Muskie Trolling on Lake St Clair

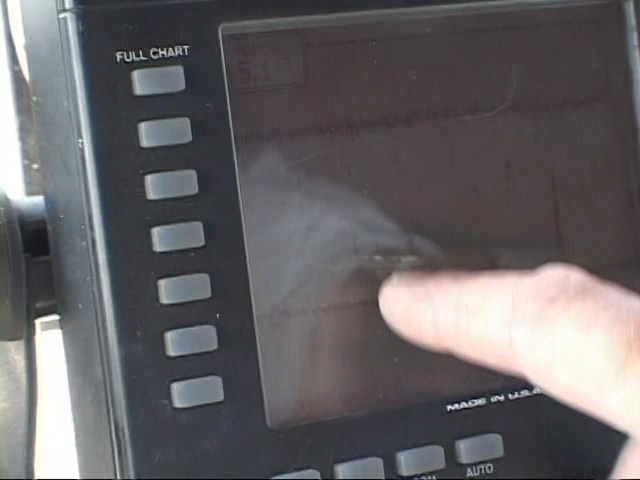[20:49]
It's a straight mark. What you got on there right now? Oh, hello. You got more active fish around? I'm gonna stand by.
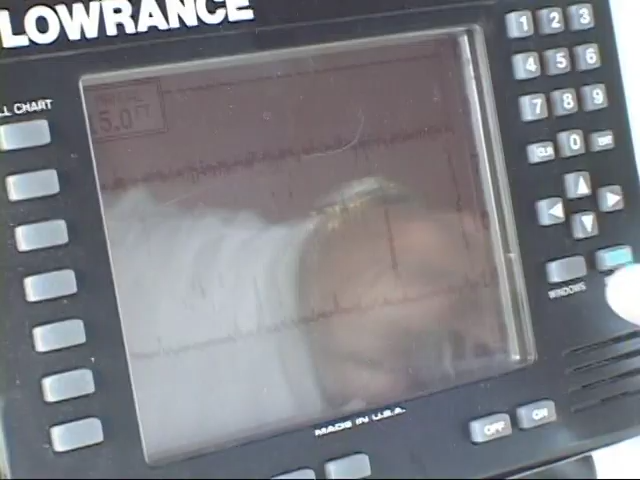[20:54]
Jim, what would you say is an average number of fish that somebody might expect when they come out here and go trolling with you?